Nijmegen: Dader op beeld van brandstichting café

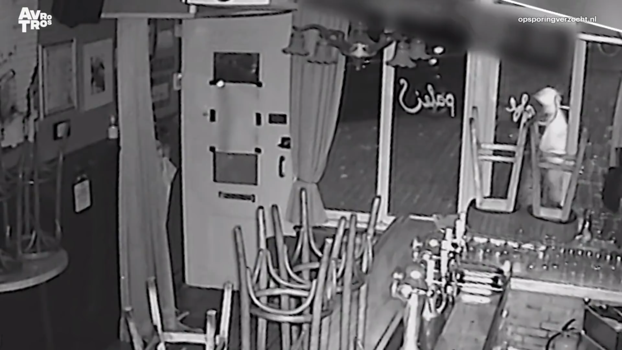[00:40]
Hij gaat dicht bij het pand staan en haalt een flesje tevoorschijn. Hij spuit een behoorlijke hoeveelheid vloeistof door de brievenbus naar binnen. Terwijl hij het flesje weer dicht draait, neemt hij de boel nog even rustig in zich op. Hij lijkt een aansteker te pakken en dan...
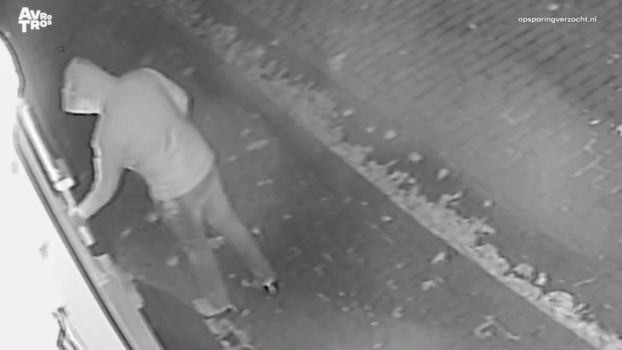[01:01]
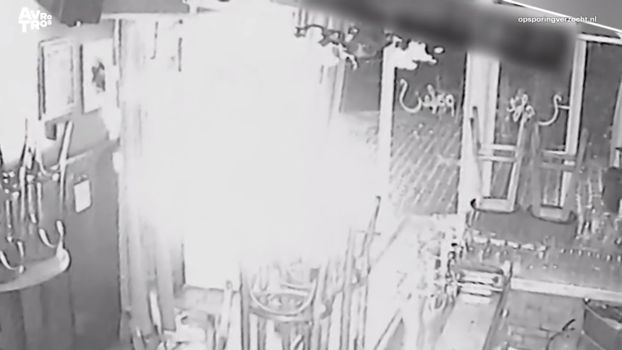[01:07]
Ook op de camera in het café is te zien hoe snel het vuur om zich heen grijpt. Een groot deel van het pand, schilderijen en een muziekinstallatie worden vernieuwd.